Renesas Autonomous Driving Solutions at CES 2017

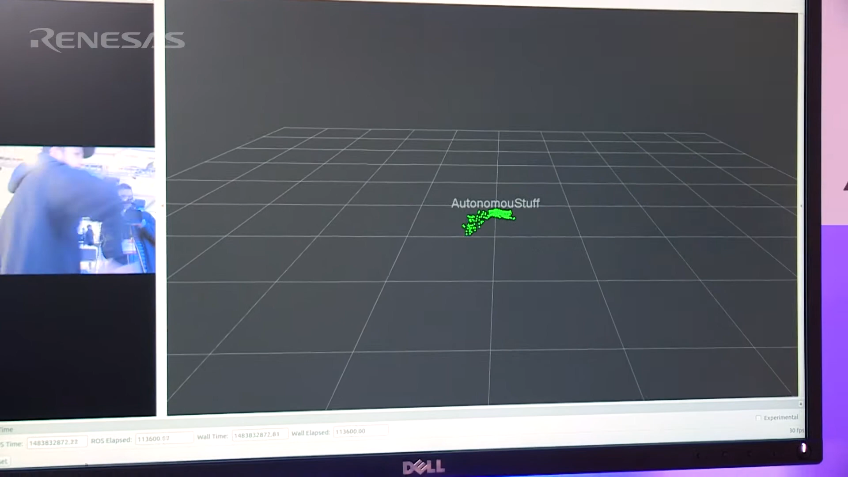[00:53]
The great thing about this is it has no moving parts.
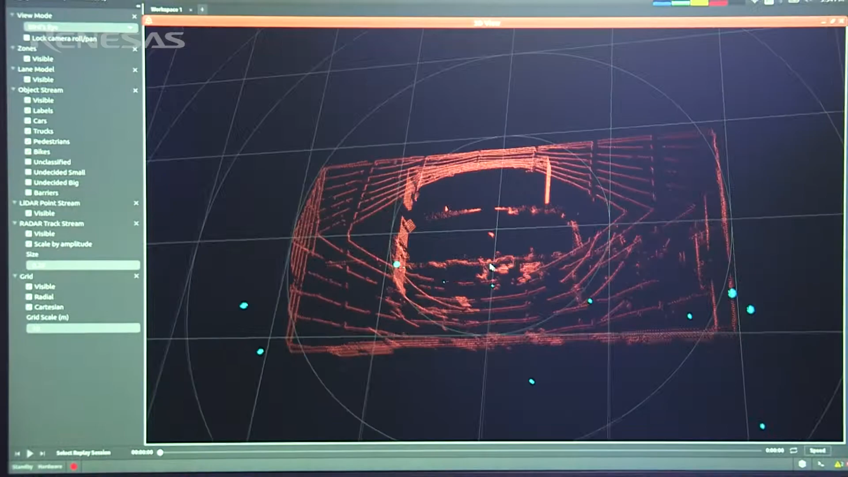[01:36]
The light blue bubbles that you see on the screen are coming from the radar and the small red dots are coming from a lidar sensor.
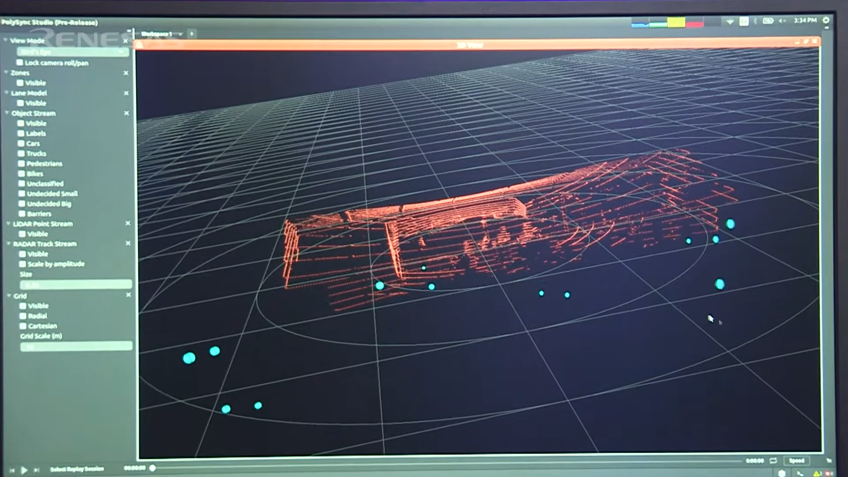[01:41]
All of this data is being processed by the ARCAR-H3 running the QNX real-time operating system.